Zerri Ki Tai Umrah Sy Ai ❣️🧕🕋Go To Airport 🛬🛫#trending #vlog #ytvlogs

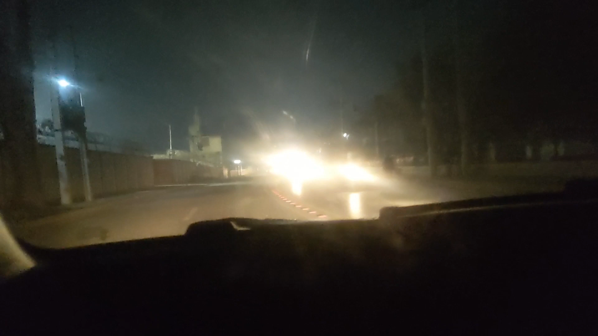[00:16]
چوک میں تو پھر انشاءاللہ آگے ان کی کیری جا رہی ہے جو آپس میں جو لینے جا رہے تھے دیری لوگ تو تو ویسی
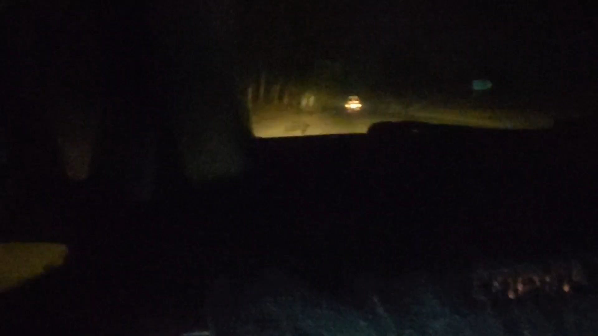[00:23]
ہم گھوم پھر گئے ہیں ان کو بھی لیں وہ سامنے ان کی کیری جا رہی ہے ابھی ہم سنجوال روڈ پہ پہنچ گئے ہیں
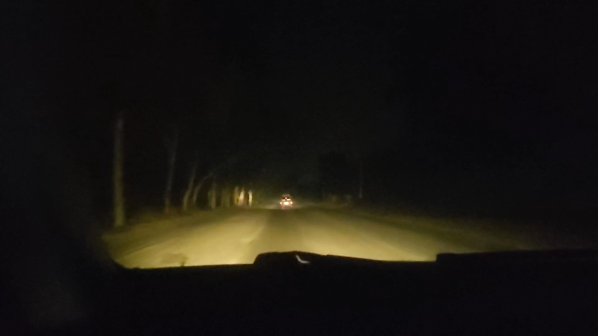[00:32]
میں نے چھوڑے چھوڑے شاوٹ ہی بنائے ہیں سنجوال روڈ پہ پہنچ ہیں یہ بہت ڈرانی روڈ ہے پھر اس کے بعد ابھی ہم پہنچیں گے یہ ٹول پلازے پہ یہ ابھی برانڈ ٹول پلازے ہے برانڈ ٹول پلازے پہ بھی در ان کو ٹیکس دیں گے جو بھی بات ہوتی ہے ان کی آپ کو تو پتہ ہے
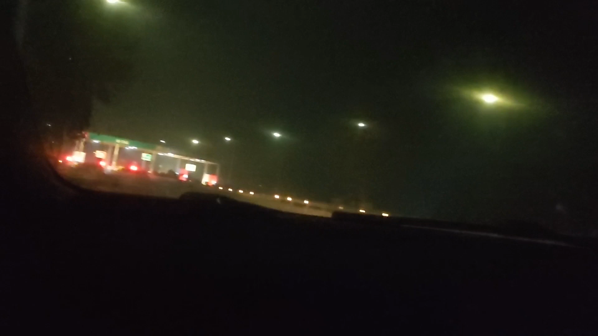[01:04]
سائیڈ ہونے ہو لے سامنے موٹر وی ٹول پلازے پہ بھی بھی ٹول پلازے پہ بھی بھی ٹول پلازے پہ بھی دیں گے پھر موٹر وی انٹر ہو کے تو پھر انشاءاللہ جو بھی بات
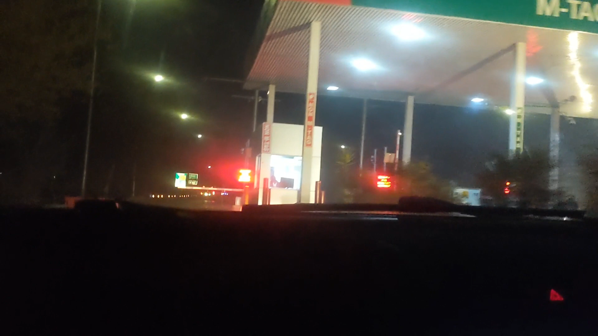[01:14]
ہے پھر میں آپ کو بتاؤں گا چھنے میں ہیں اور موٹر وی پہ ٹول ٹیکس دے کے پھر انشاءاللہ آپ کی آگے نکلیں گے کیونکہ
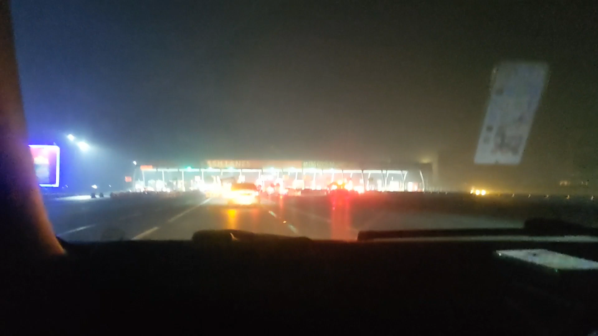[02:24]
جے جے بھی ہم ٹاک شاپ سے چیزیں لی ہیں تو پٹرول پام جو آتا ہے وہ اینڈنگ کے نزدیک ہی ہے تو ابھی ہم اسلامباد انٹر ہونے والے ہیں